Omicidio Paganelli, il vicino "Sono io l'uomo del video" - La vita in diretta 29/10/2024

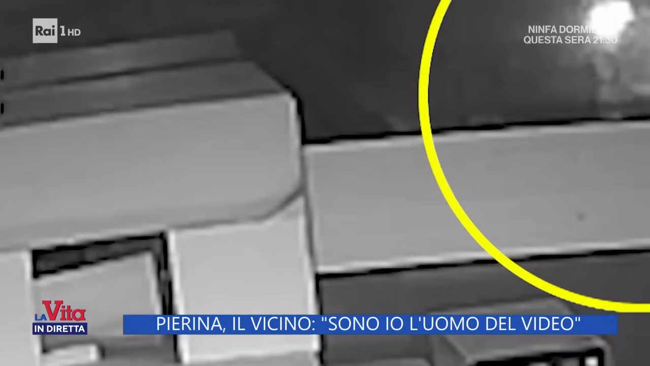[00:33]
Negli stessi momenti il vicino della pensionata uccisa che potrebbe scagionare il metalmeccanico senegalese perché si pensa che possa essere la figura che transita di fronte alla farmacia pochi minuti dopo l'assassinio compie lo stesso percorso. Guardate.
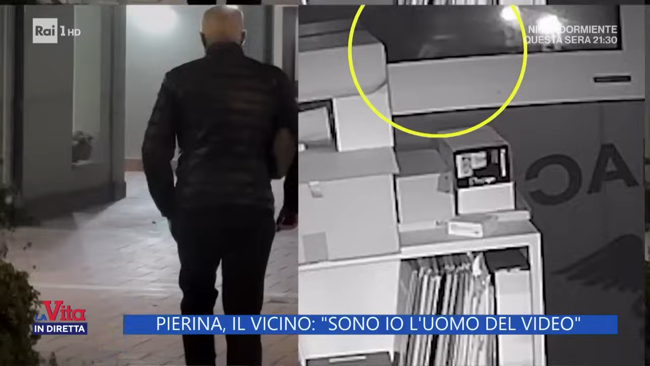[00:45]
L'uomo che fonti investigative tendono a screditare ai nostri microfoni non ha dubbi.